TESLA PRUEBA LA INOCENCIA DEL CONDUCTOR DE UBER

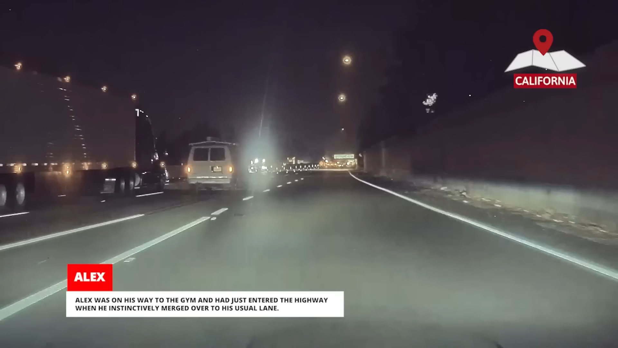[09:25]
De repente, el conductor de una camioneta se desvió a la izquierda para evitar un vehículo averiado en el carril de salida.
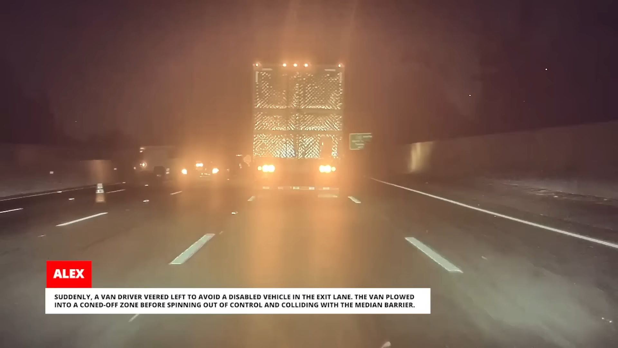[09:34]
La camioneta chocó contra una zona acordonada antes de perder el control y chocar contra la barrera central. Alex se detuvo y llamó de inmediato a emergencias antes de salir y asegurarse de que todos estuvieran bien.
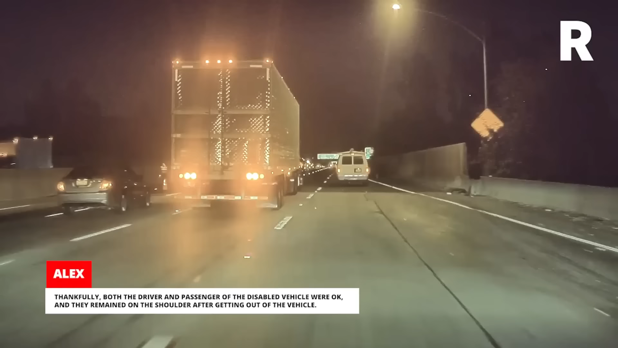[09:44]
Afortunadamente, tanto el conductor como el pasajero del vehículo averiado estaban bien y se quedaron en el arsén después de salir del vehículo. El conductor de la camioneta que se había desviado comprobó los daños antes de abandonar la escena. La policía ya había sido llamada y llegó momentos después. Alex se fue mientras ellos estaban llegando, pero nos dijo que todos estaban a salvo.